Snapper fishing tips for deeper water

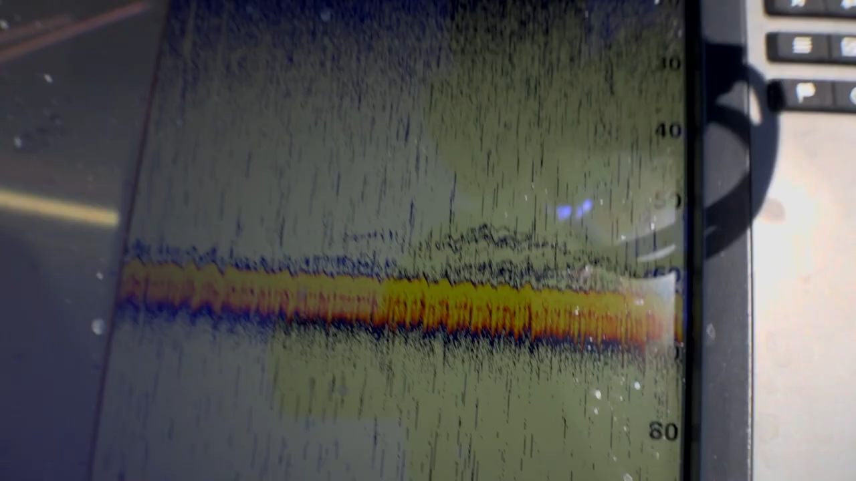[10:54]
Sounder, it's got lots of life on it.
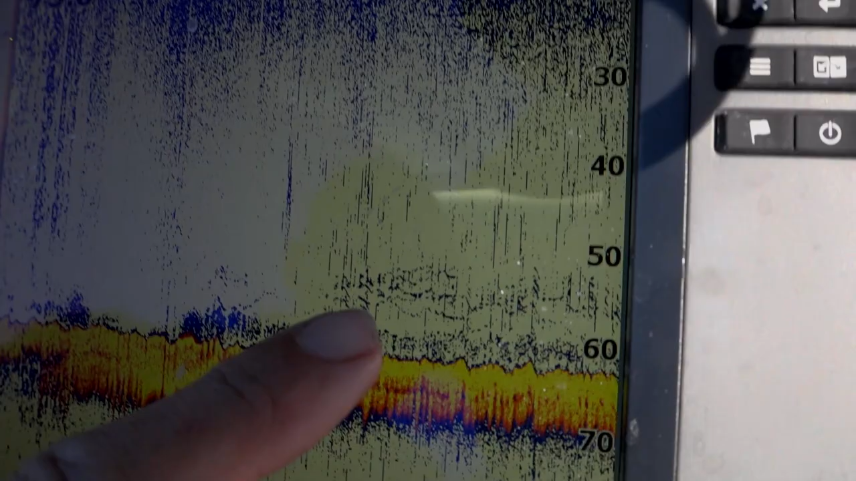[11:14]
Got some rubbly bottom, big patch of bait, and you can visibly see the snapper arching all the way up to 10, 15 metres off the bottom.
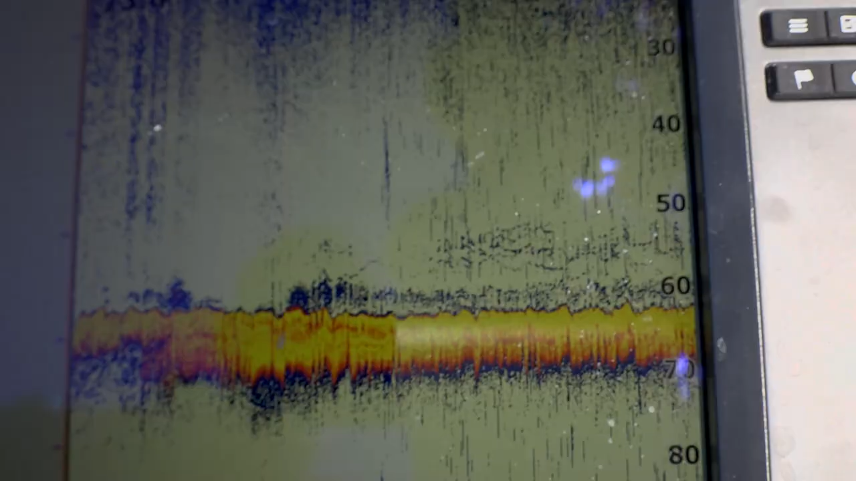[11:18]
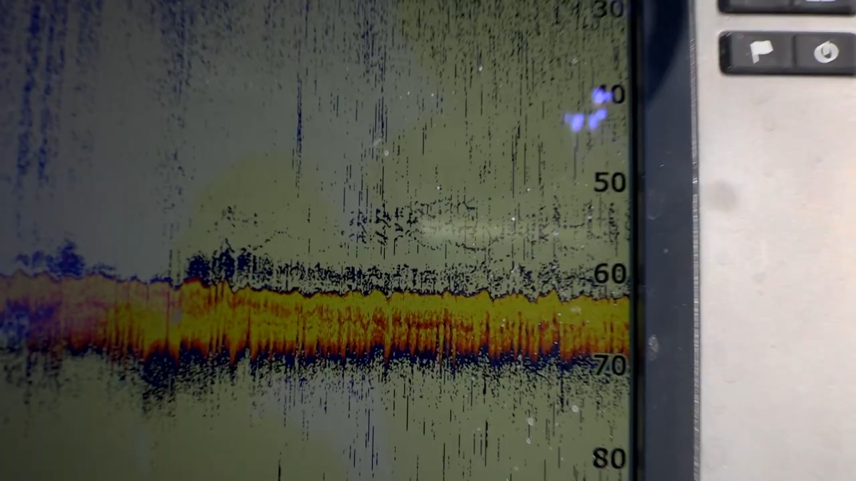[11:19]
They should be active fish. I reckon we'll do all right here. Yep.